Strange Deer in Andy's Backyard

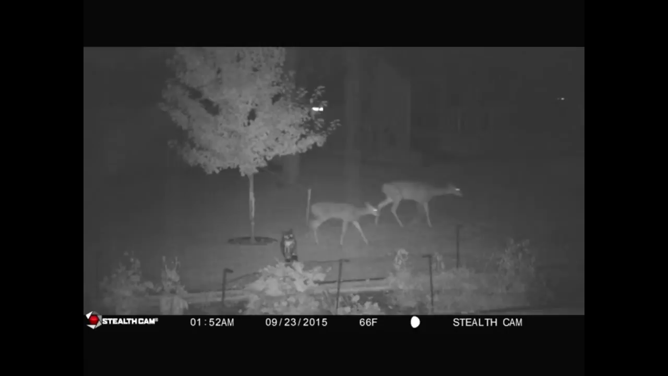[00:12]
bought a uh trail cam to see the deer and we found deer and then there was another really strange animal that was on there as well i think that's a doe